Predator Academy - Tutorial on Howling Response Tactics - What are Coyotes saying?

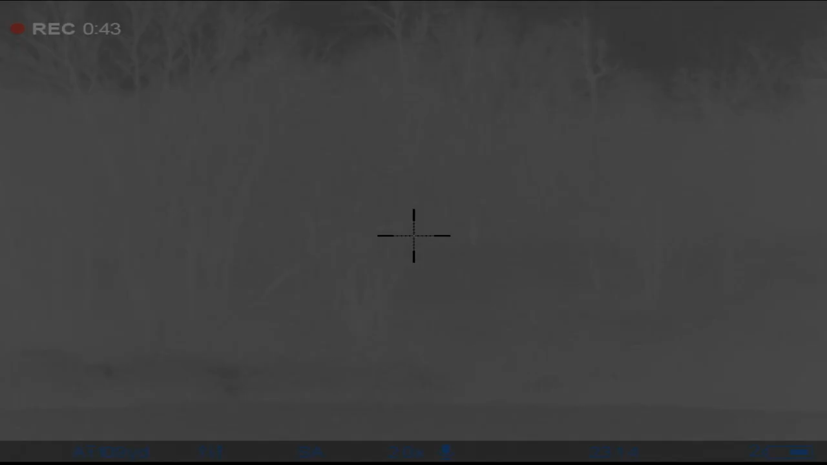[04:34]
hunt same scenario i howled a coyote in there was aggressive same sound worked him for a couple minutes he comes to the edge i'm standing in a wide open field on top of a hill and i knew i was skylined so i knew and this field
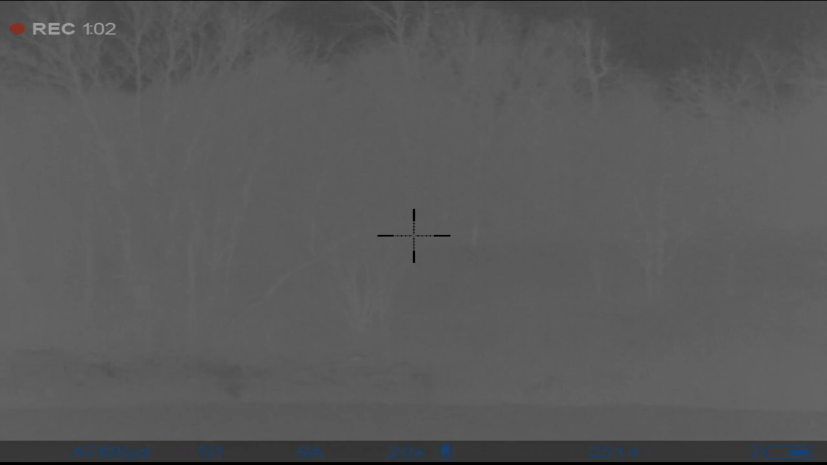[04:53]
i was in was rather small so i knew it was going to be a quick quick shot and
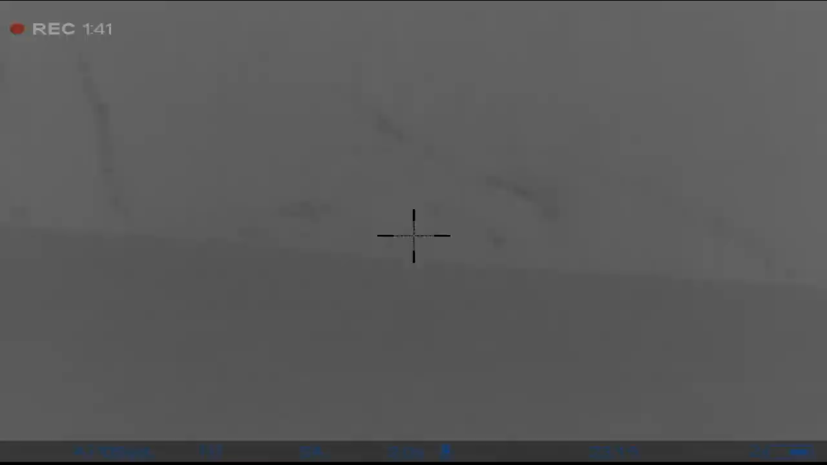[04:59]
when he come to the edge and he's looking right at me i knew i better take the shot because he
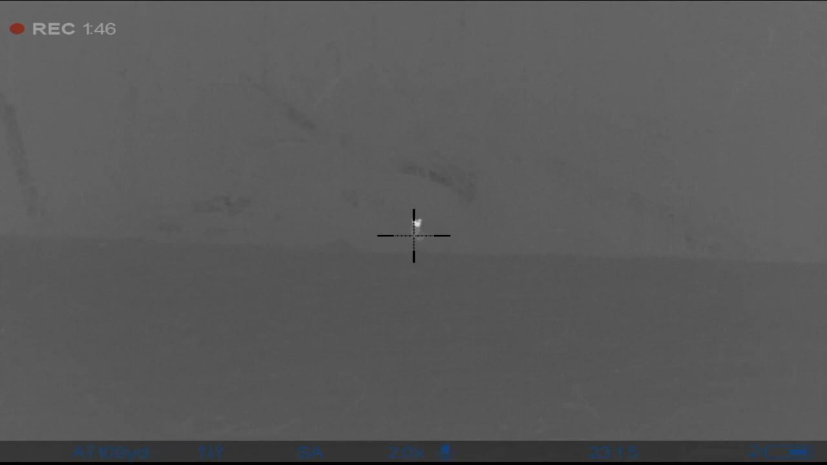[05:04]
might wheel around
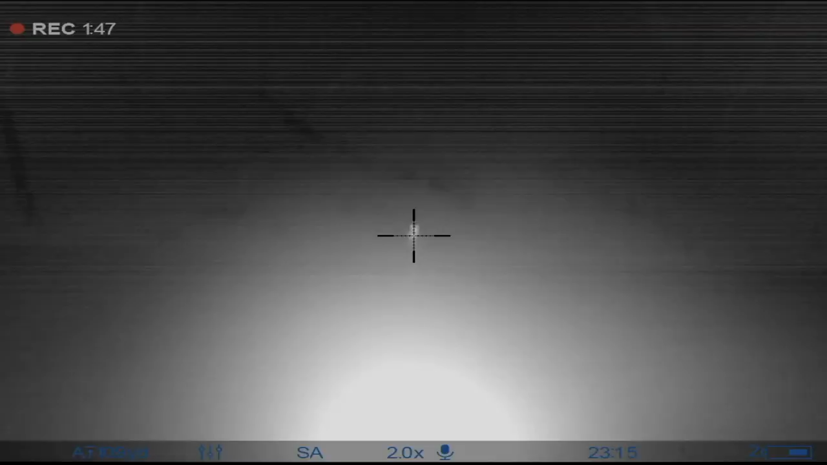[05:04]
and
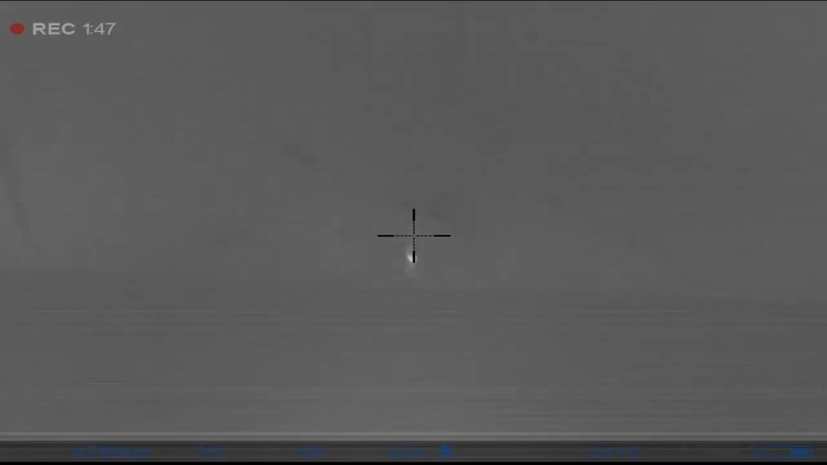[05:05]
offer no shot so ended up killing him